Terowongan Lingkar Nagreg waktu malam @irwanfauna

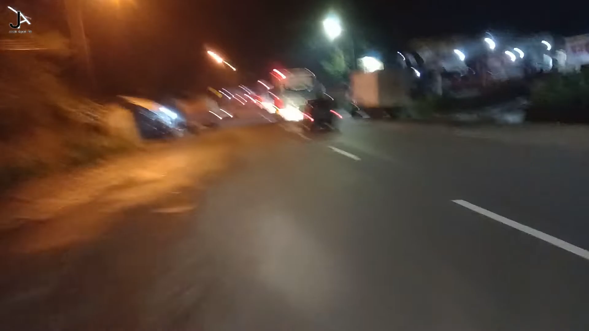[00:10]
Jalan Lingkar Nagrek di malam hari. Ini jam berapa sih? Jam 10-an ya. Jam 10 malam, guys.
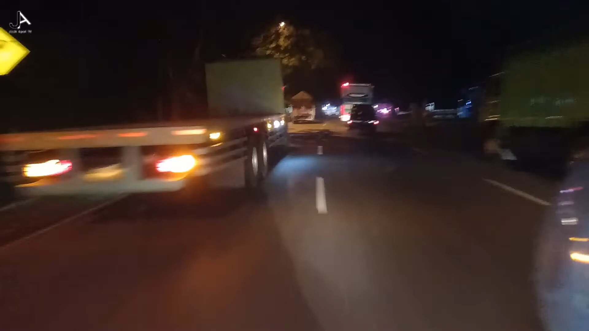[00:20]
Motornya jangan terlalu tengah dong. Ya.
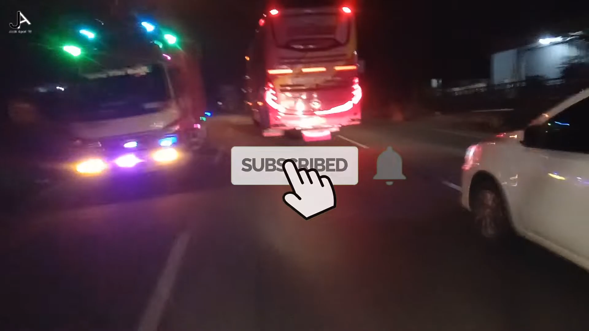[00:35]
Ini suasananya ramai ya, meskipun malam tuh, jadi
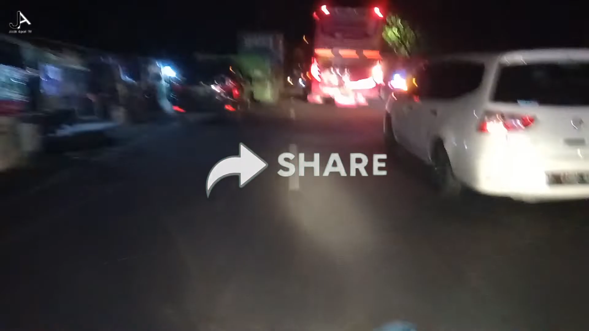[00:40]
masih enjoy lah gitu ya, perjalanan malam juga. Ini mau ke Bandung.
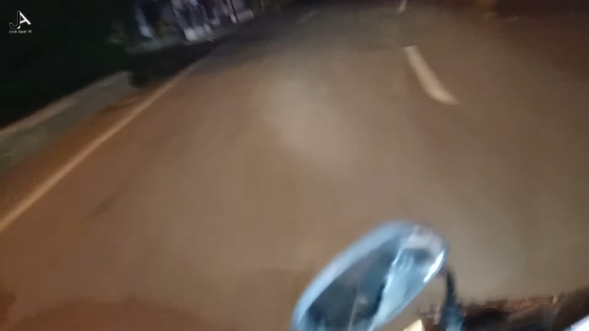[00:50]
Mau silaturahmi. Malah silaturahmi ke kakaknya Usep. Ya.
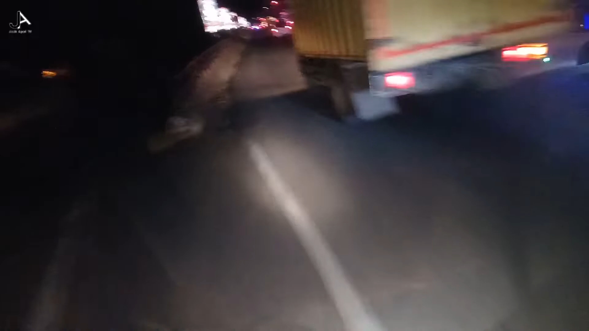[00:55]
Oh, ternyata gini ya suasana lingkaran ini rame ya.
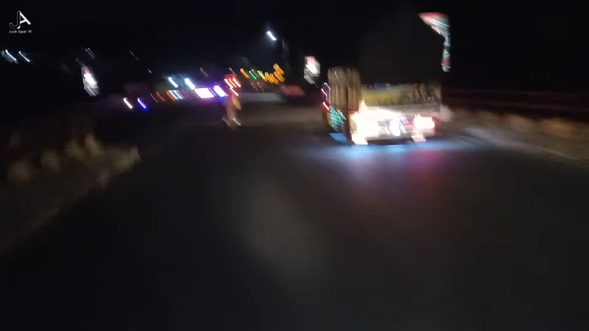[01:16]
Amit-amit ya. Iya, iya. Jadi pikirannya yang negatif-negatif gitu loh.
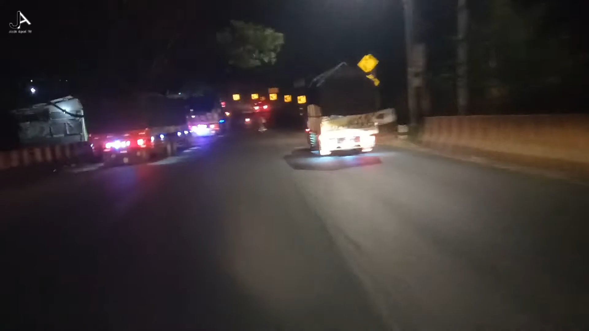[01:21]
Ya. Ternyata ramai juga ya. Ramai asli nih, seru nih.
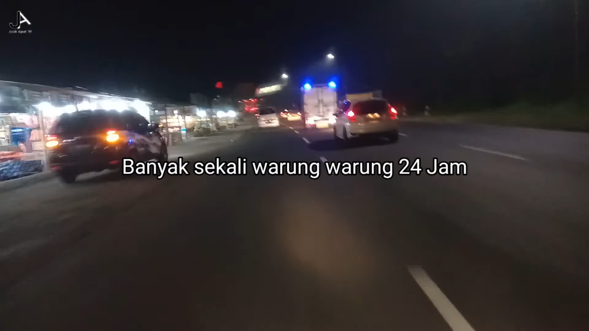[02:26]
Wih, mantap ini, guys. Banyak pedagang, guys.